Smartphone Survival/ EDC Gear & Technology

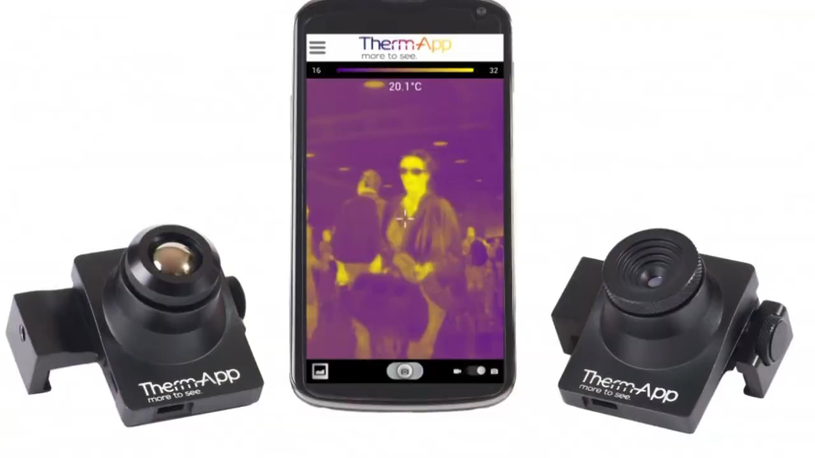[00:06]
On screen: spot 20.1°C
hi folks Canadian Prepper here so today I want to provide an overview of some EDC
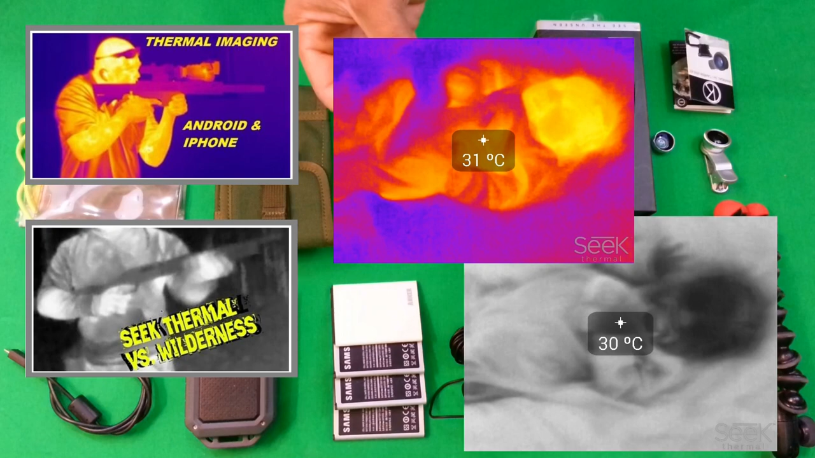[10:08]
so it's much cheaper than the FLIR systems the FLIR systems
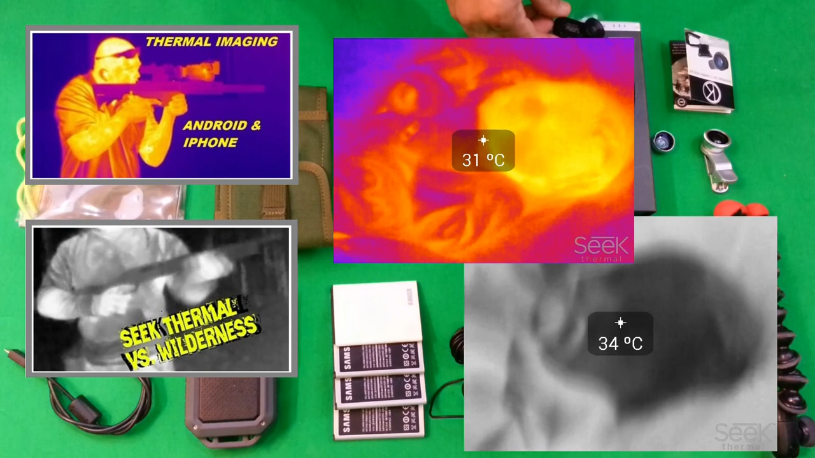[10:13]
and it's even cheaper than the therm app system however it's probably not
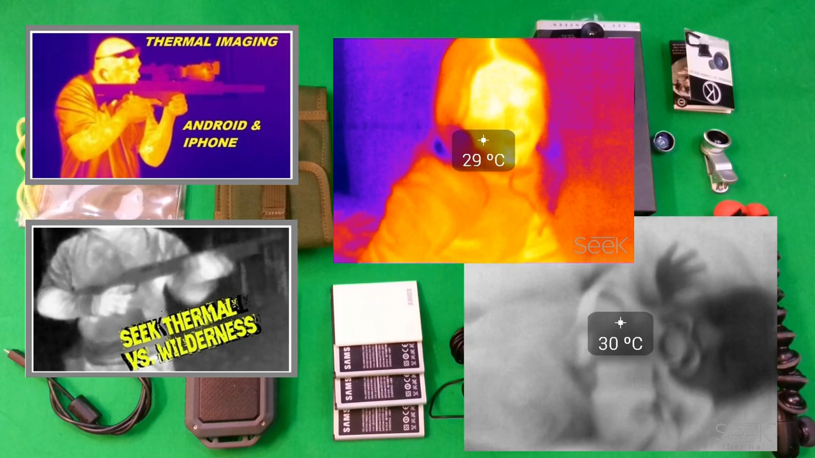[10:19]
going to be as good as those but it's certainly going to be functional and useful for everyday use another thing that you might want to get because it's very